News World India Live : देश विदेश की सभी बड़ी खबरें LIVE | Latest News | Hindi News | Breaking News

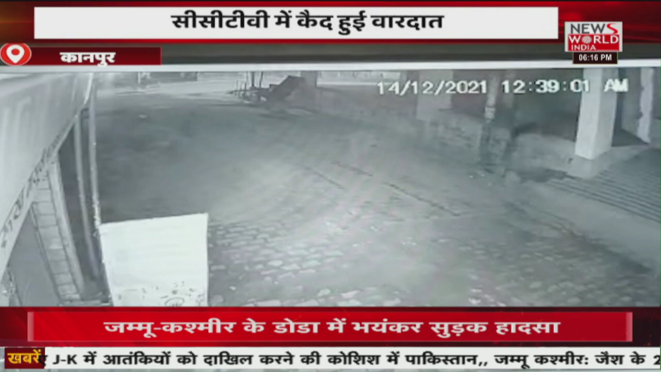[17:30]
जिसके आधार पर पुलिस मामले की जाच कर रही है तो कानपूर का ये पूरा मामला है जहां पर तस्वीर आप देख सकते हैं
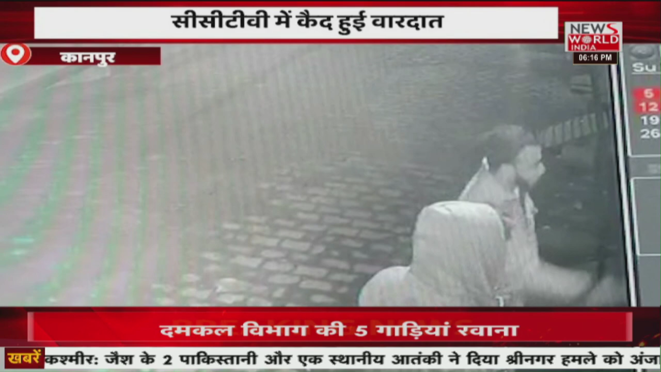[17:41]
किस तरह से दबंग ये मौजूद है और स्कूठी पर पेट्रोल डाल कर आग लगा रही है लेकिन उन्हें शायद ये नहीं पता था कि पास में ही सीसी टीवी कैमरा भी लगा है जिसमें ये पूरी की पूरी घटना कैद हो गई अगर कि अब पुलिस मामले की चानबीन कर रही है
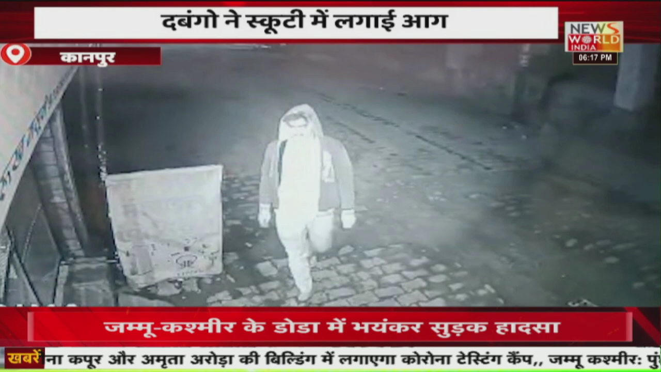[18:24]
नो इस कूटी में आग लगा दी तस्वीरे भी आप देख सकते हैं किस तरह से रात के समय में दबंग देखते हैं कि सड़क पर कोई नहीं है आसपास कोई